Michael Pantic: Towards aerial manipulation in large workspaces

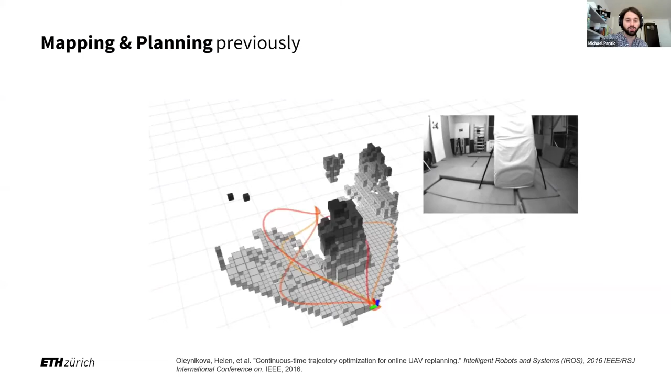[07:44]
recovery in search and rescue in disaster scenarios.
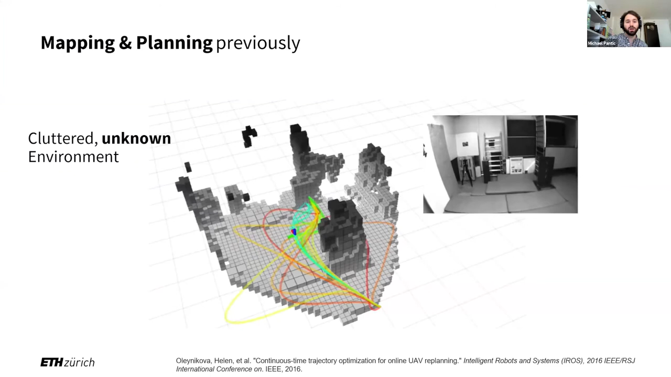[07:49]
We often model the environment as a cluttered unknown thing that we need to safely move around. And we can compromise on planning accuracy and map accuracy as long as we don't crash into something. But we only need to know that there is an obstacle. We can inflate this obstacle with the map discretization by a meter and we just fly around this obstacle and that's not a problem. And lastly, here we're also mostly interested in traversing free space.
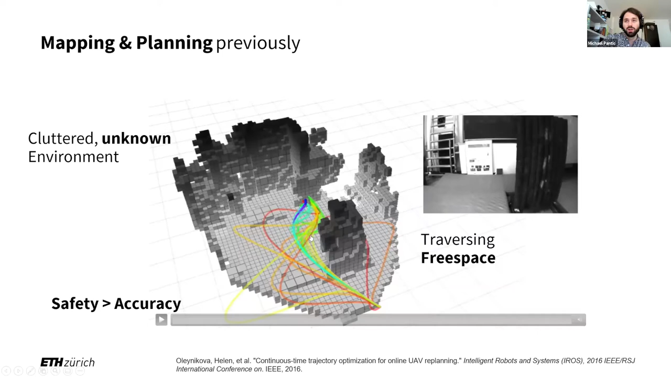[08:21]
Usually people don't want to circle the obstacle exactly or move along the wall exactly. But just as long as you go from A to B, not crashing into stuff, not doing weird detours, that's good enough.
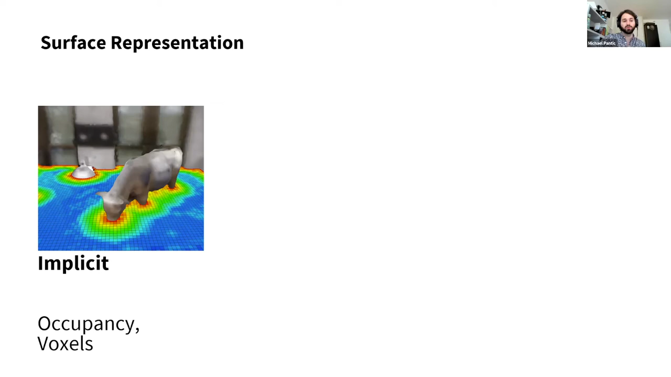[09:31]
We call these implicit representations because the surface is only recovered as a change between free space and occupied space. So we basically divide the whole space volumetrically into free and occupied space, and we recover the surface only through the boundary of these two. They are really easy to construct, really efficient to query, but they scale really badly because of the fixed discretization. Next up are simple explicit representations such as point clouds and circles, where we use geometric primitives to directly map the change between free and occupied space to surface. But these lack a neighborhood connection, there is no notion of a surface in these. So the obvious choices are meshes and nerves for explicit representations with connectivity,
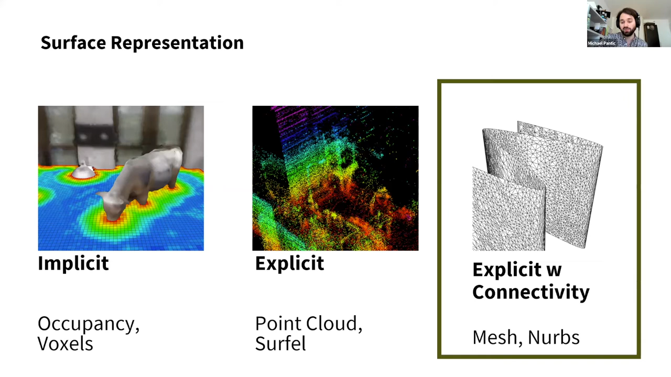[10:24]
for building plans, for laser scans, and so on and so forth. Now that we have a surface representation with connectivity, how can we exploit this connectivity in an efficient way? And to do so, we basically take a trick from mathematics,